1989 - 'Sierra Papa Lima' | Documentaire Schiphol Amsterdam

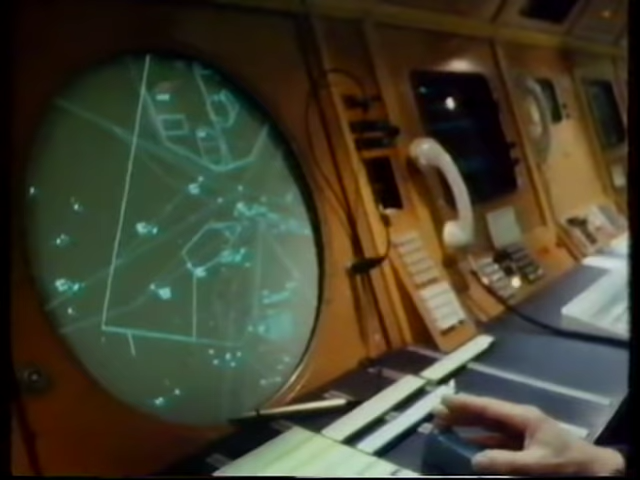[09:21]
Andersom, die UK 817 is dan net gestart voor Schiphol. Die gaat dus EGNJ
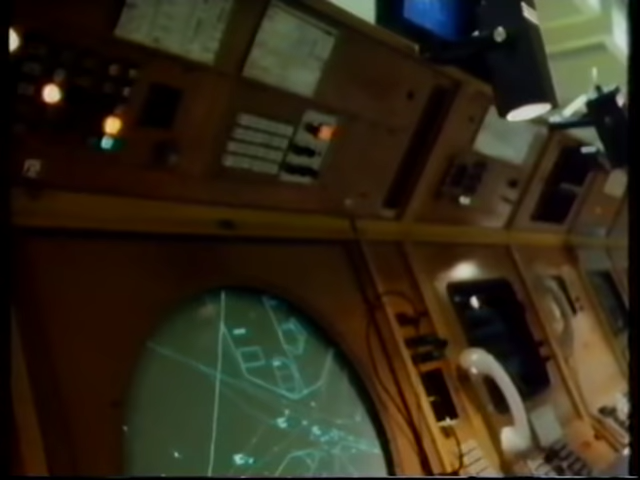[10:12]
direct naar Bino. Je mag direct naar Bino. Nee. Ja, Proots die vraagt of hij... Kijk, standaard moet hij hier naar dit punt vliegen. Naar dit driehoekje.
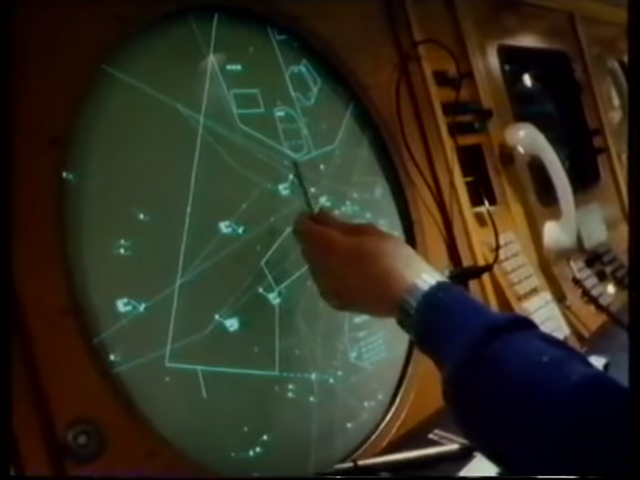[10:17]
Dat noemen we een bergie-departje. Maar het is natuurlijk korter om hem rechtstreeks hier naartoe te sturen. Nou, dat mag hij zonder mijn toestemming niet doen, want ik kan hier verkeer hebben. Ik heb geen verkeer, dus wat dat betreft mag het van mij ook.
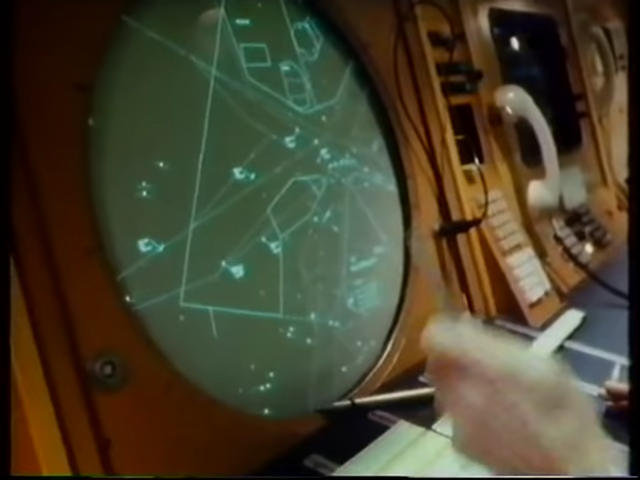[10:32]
Ja, wat ik daarnet vertelde, die assistent die krijgt dus een opdracht op zijn tv-scherm. Die gaat een estimate doorbellen in Londen.